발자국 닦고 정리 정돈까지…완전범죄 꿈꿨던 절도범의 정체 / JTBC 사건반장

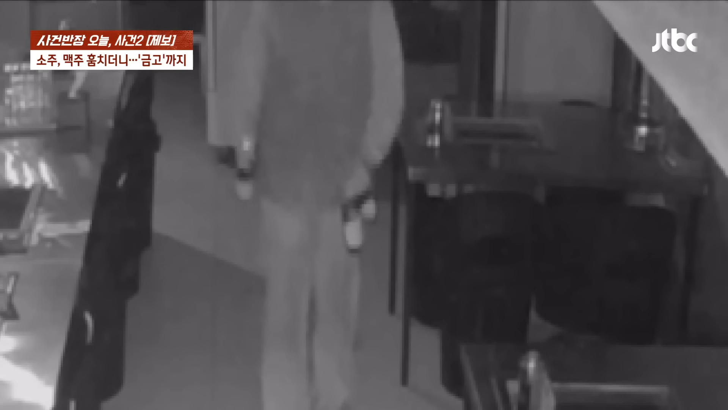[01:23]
잠시 후 냉장고에서 꺼낸 소주와 맥주를 창문 앞에 일단 챙겨두고 반찬통에서 김치 한 접시를 담은 뒤에 들어왔던 창문으로 다시 나가는 모습이죠.